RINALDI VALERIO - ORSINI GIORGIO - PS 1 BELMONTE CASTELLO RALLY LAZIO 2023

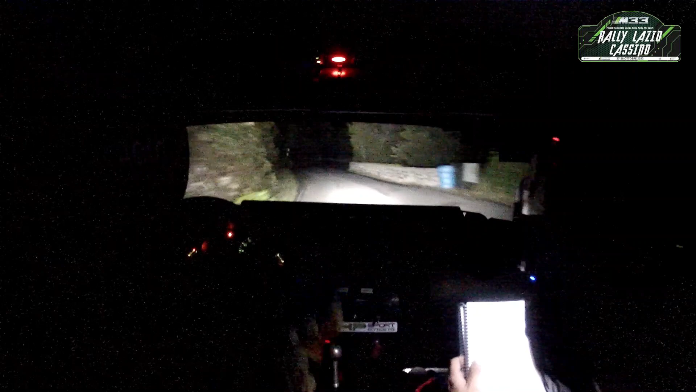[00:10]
per sinistra 4, in destra 5 lunga, ok dai, in destra 4 no, destra 4 no, per sinistra 3 più 30, accenno destro e sfiora destra e sinistra, in destra 6 20,